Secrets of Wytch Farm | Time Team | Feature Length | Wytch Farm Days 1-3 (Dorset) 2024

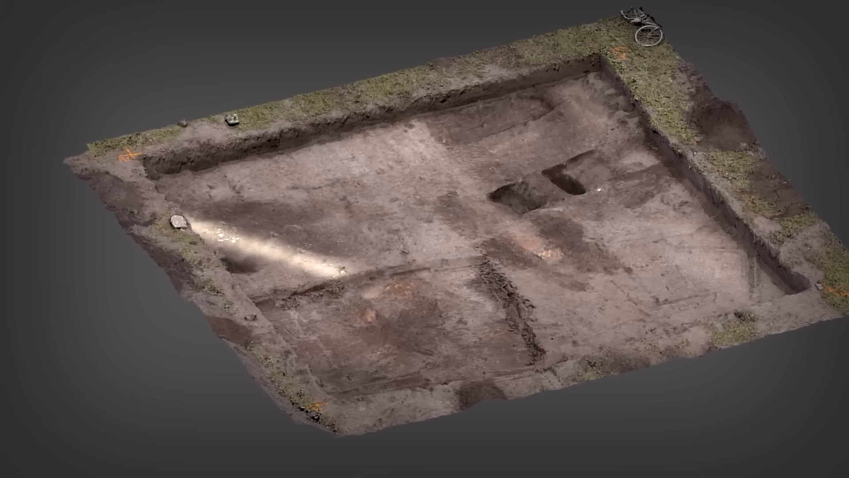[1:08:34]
This, I mean, this... We thought it was a wall. It's not.
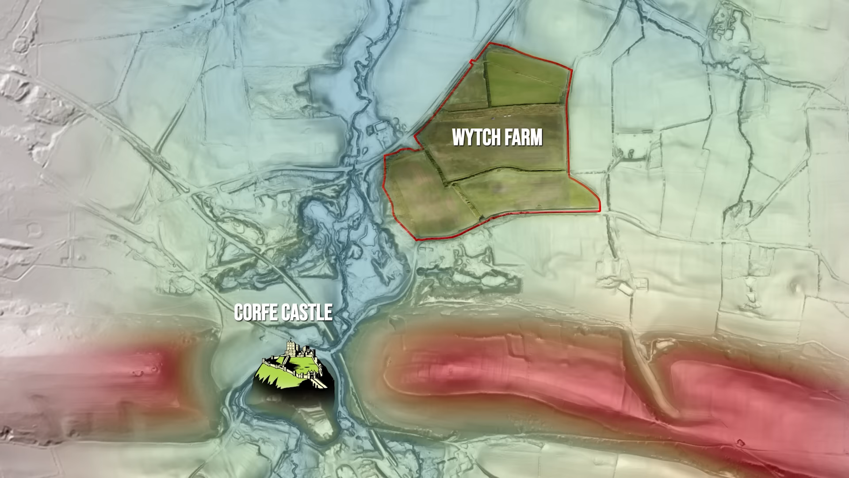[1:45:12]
As the Roman influence grew, a number of villas sprang up, bounded by the natural geography, which divided the land into portions,